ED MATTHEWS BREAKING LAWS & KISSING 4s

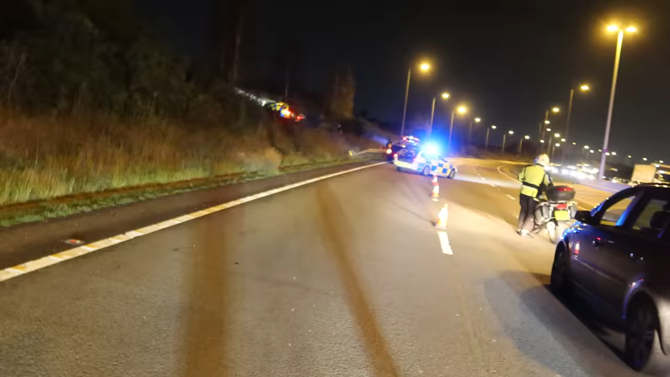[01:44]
Look he's gone right up the fuck Someone's on a Fed chase yeah Gone up oh fucking hell what happened there mate He's ripping What?